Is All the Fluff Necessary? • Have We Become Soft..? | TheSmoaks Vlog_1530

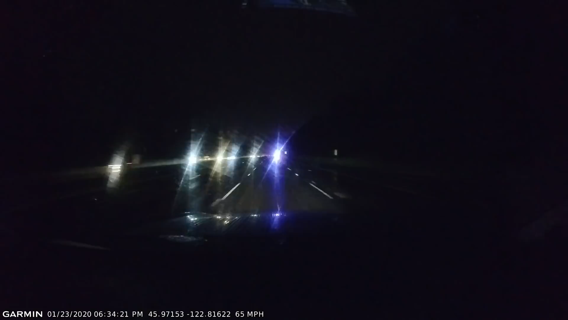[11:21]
oh geez yeah there's pieces of something all over the place out there yeah he's going down the road must be a truck that lost its load or something
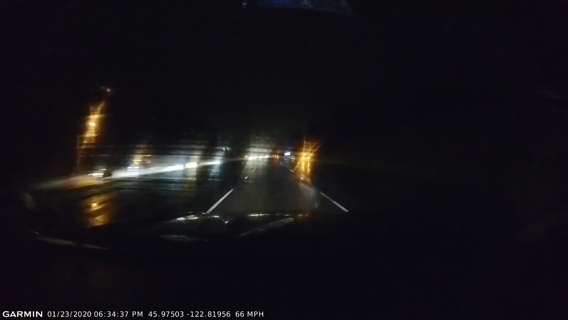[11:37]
oh yeah i think he had stuff in that back of that truck and it all just came out